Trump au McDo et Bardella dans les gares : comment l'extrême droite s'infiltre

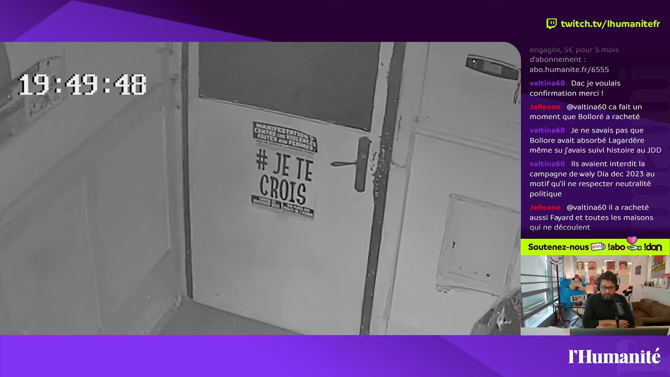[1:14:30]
Et donc on voit Qu'il y a un homme Derrière Qui l'ouvre Comme ça Au milieu de la nuit Probablement avec un pied de biche Ou je ne sais quoi